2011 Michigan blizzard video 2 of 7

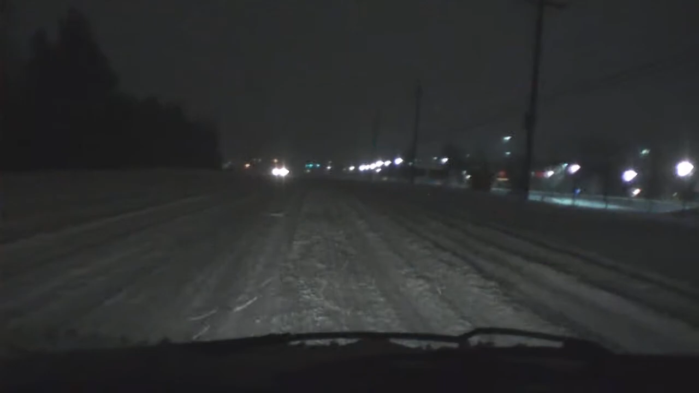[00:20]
You can see it over on the side of the road here,
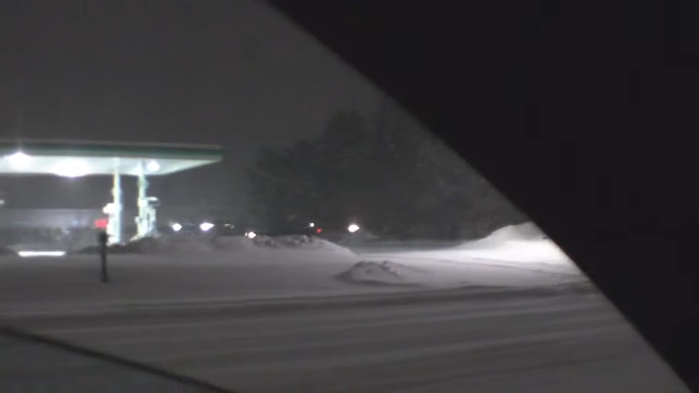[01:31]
It's cold over off the side of the road over here. I don't even want to drive in this. Bad. The snow is still coming down really good too. I barely touched my brakes.